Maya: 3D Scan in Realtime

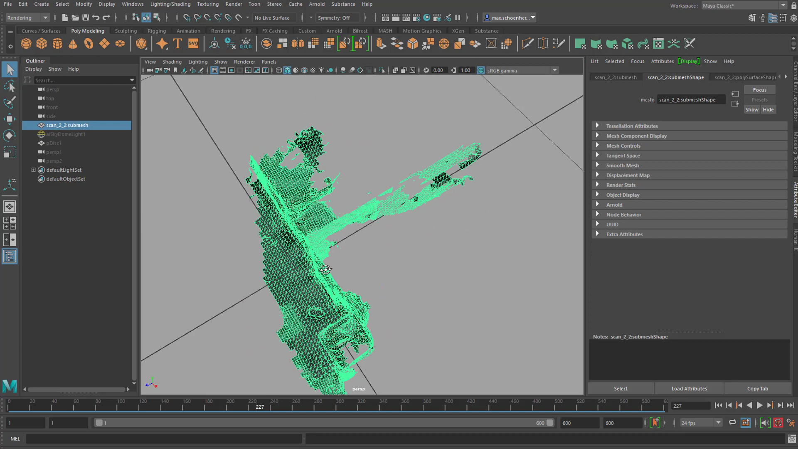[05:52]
With this model of my bin coming from the real world, using the LiDAR scanner of the iPad Pro, and getting it in here.